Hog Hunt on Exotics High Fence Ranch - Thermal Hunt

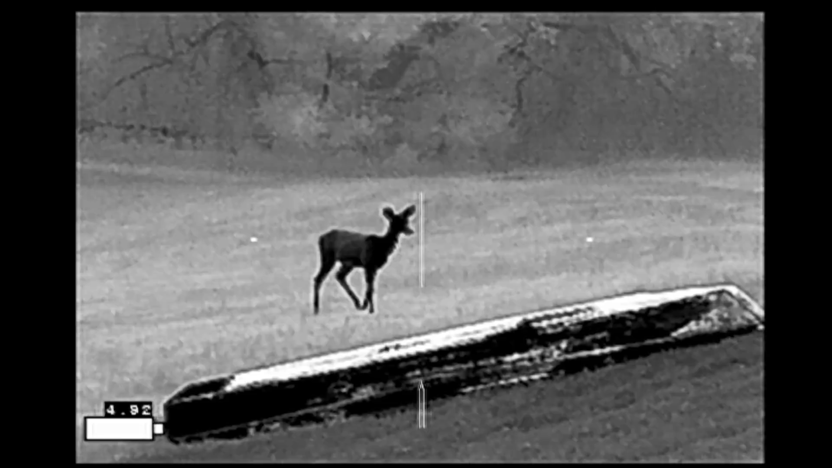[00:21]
Here we see a white-tailed deer, one of the many animals they have at Elk Springs Ranch.
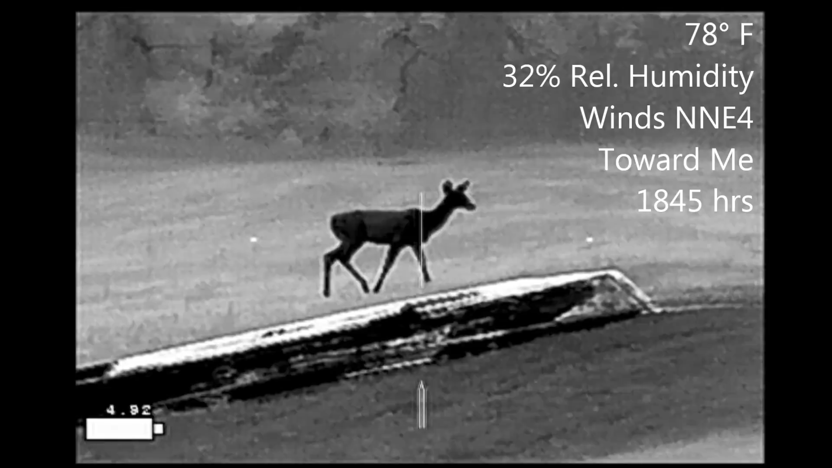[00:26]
It's walking around taking notice of its surroundings and it looks over in the distance and it's hearing something.
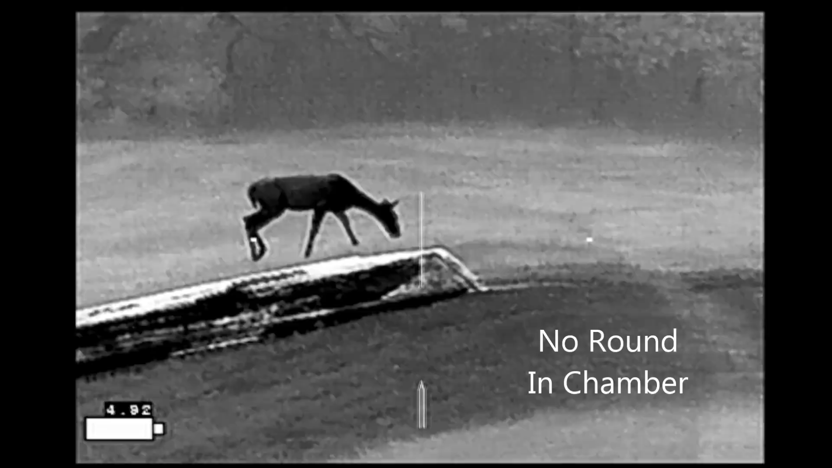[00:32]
And after the deer moved over the dam, this red deer bull came crashing out of the woods.
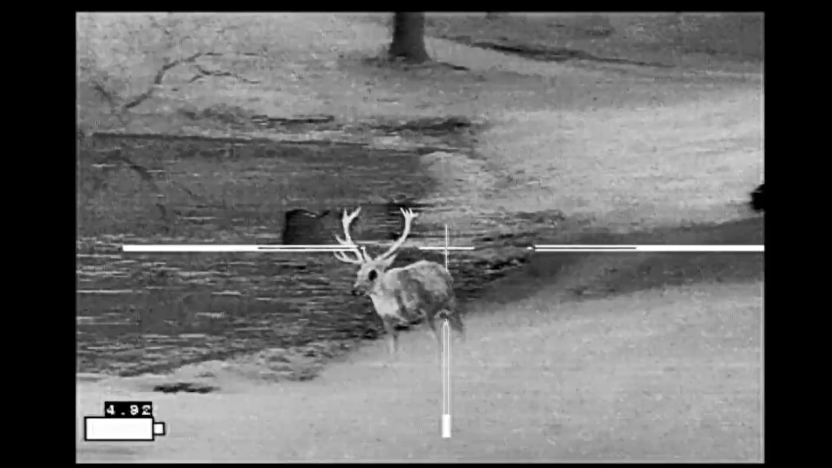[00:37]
He was wet all over. I don't know if it was sweat or if he'd been in the water but he seems very agitated running around.
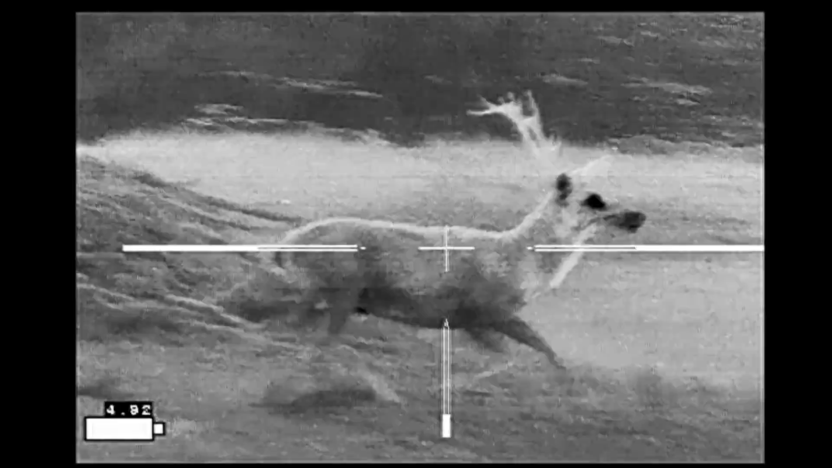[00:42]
He comes charging back down the dam and the deer comes out and stops him in his tracks.
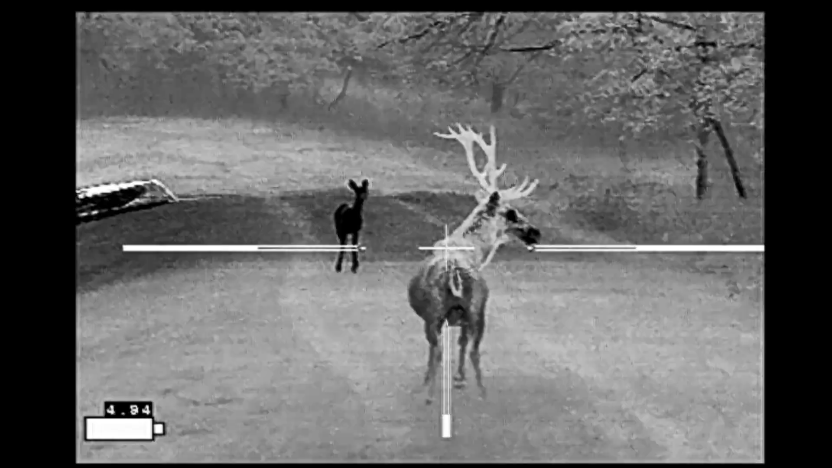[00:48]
The bull turns sideways showing his broadside. He looks at her, doesn't want any part of it and he takes off for the hills.
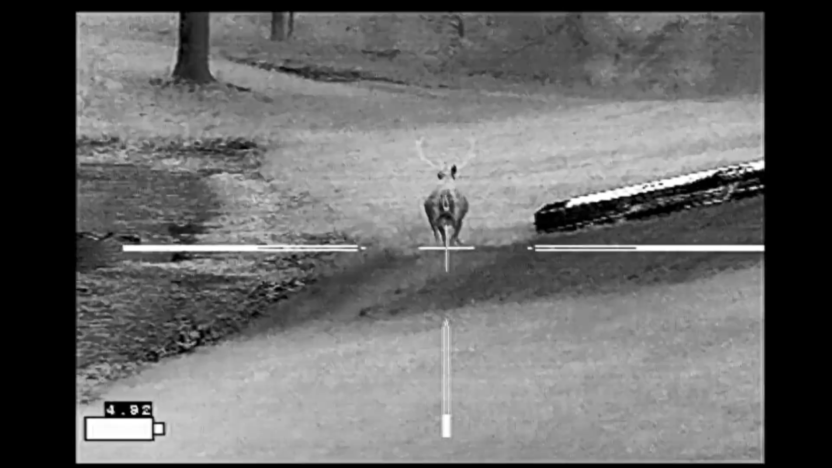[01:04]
As the bull runs away I'm thinking to myself, wow that was really cool.
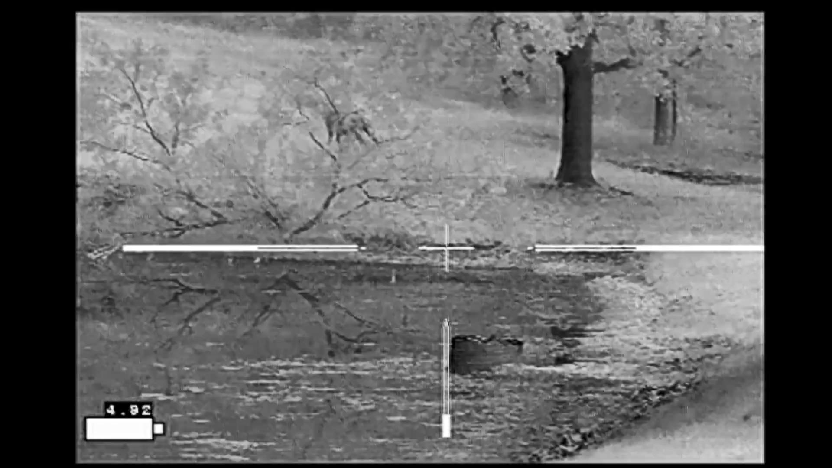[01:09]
Minutes later I heard another crashing noise as an owl came through the canopy of the woods and landed here on the tree.
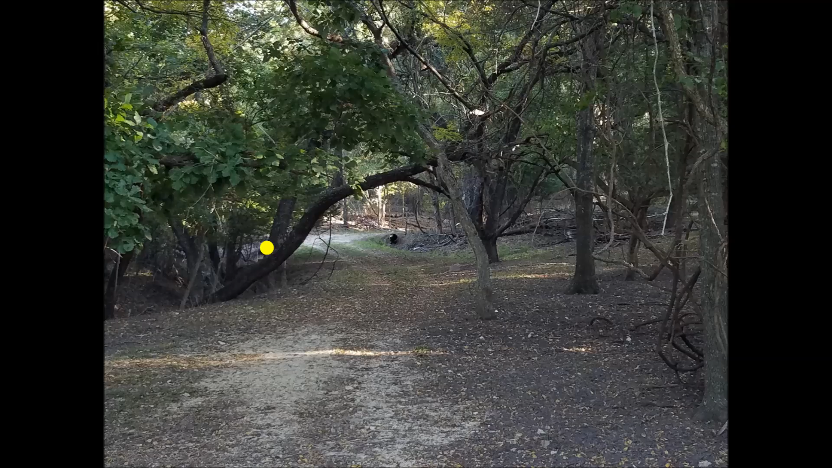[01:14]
There he is. I sat there and watched him for a while.
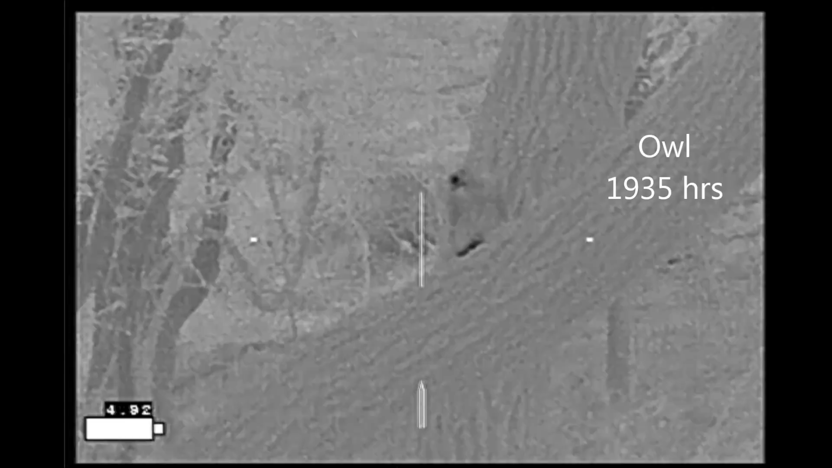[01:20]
This is in the exact opposite direction of where the deer and the bull were.
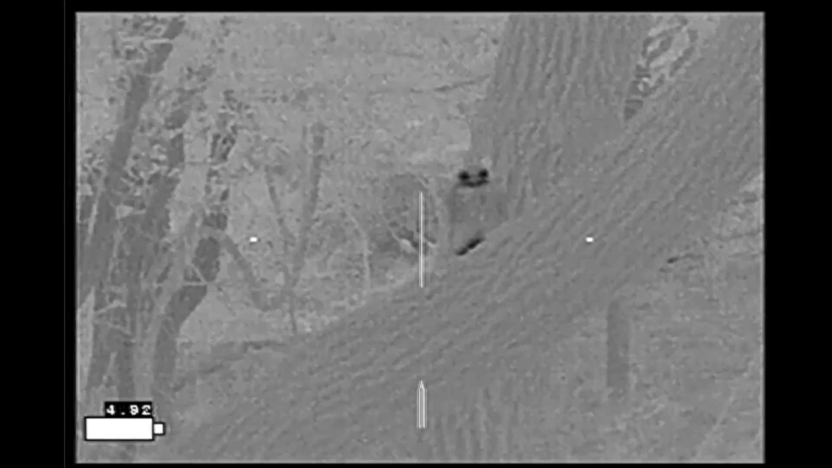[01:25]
He continued watching as his scimitar oryx came walking in. He actually only passed within about 20 yards of the truck.
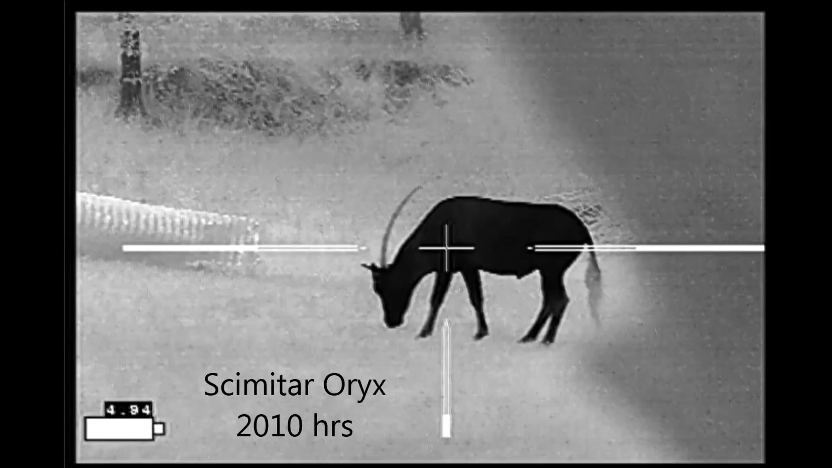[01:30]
These became extinct in the wild back in 2000 and through conservation
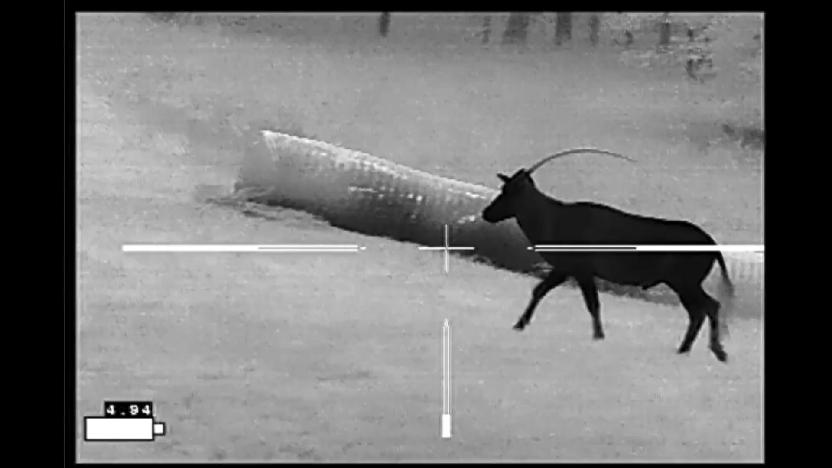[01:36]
efforts were reintroduced into the wild in 2016 and are now just listed as being critically endangered.
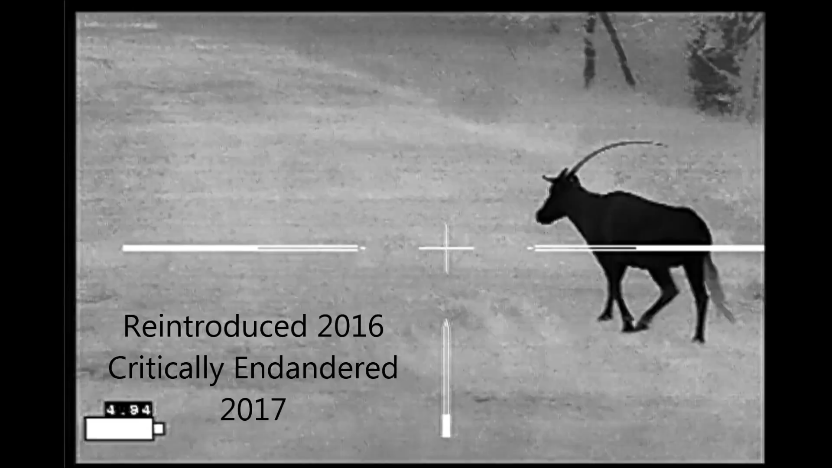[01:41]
A little bit after the oryx I saw these guys come in.
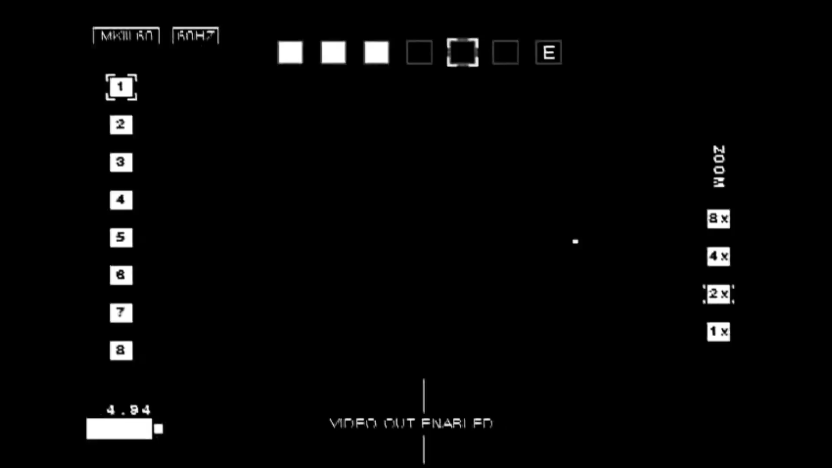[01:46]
At first I thought it was a group of raccoons because they were so small.
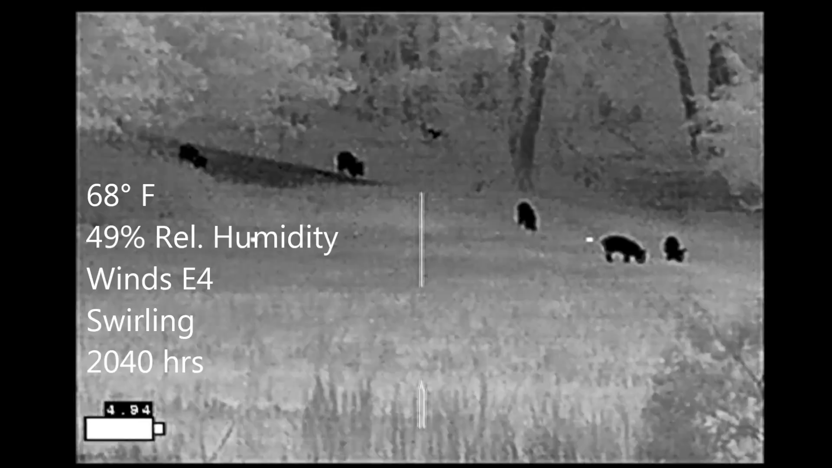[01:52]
Of course they turned out to be shoats. Now here I'm using my Iron Hunter Mark III thermal weapon sight to make this recording.
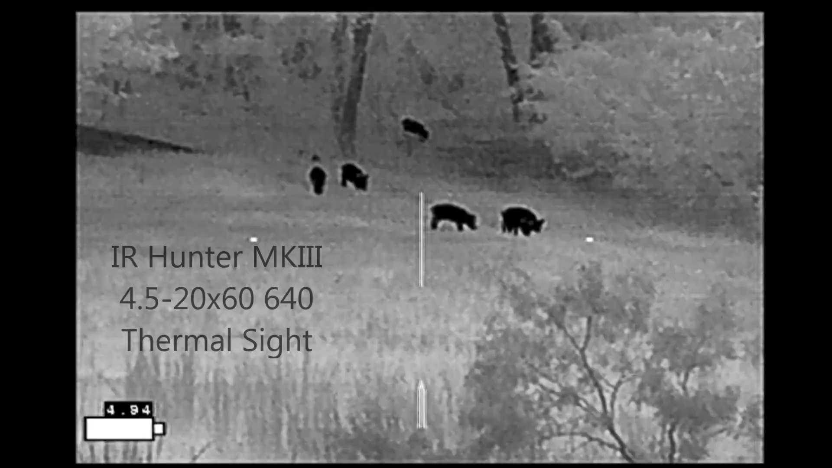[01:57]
As we watch more and more of them seem to be coming in off the hillside.
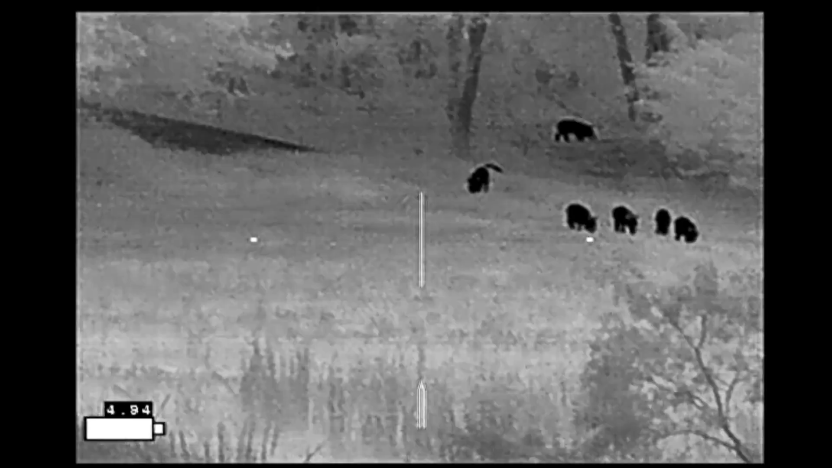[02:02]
What I'm waiting for is for their sow to follow them in. Often times sows will send in younger individuals such
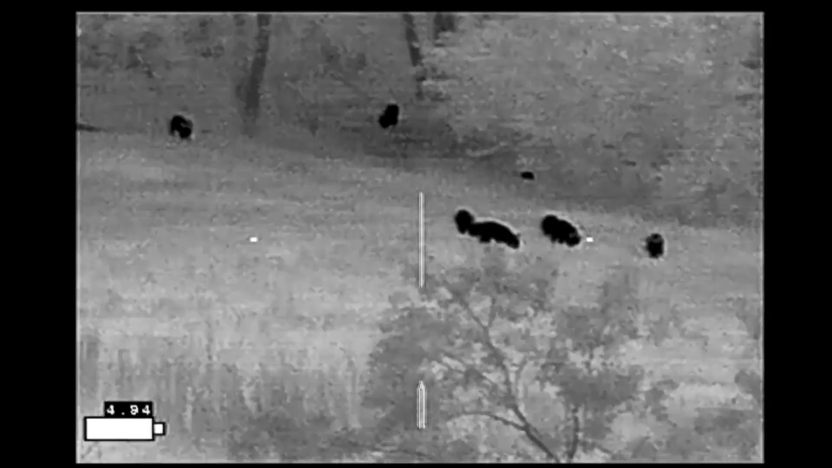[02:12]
as piglets or even shoats to scan out an area first before the sow makes entry.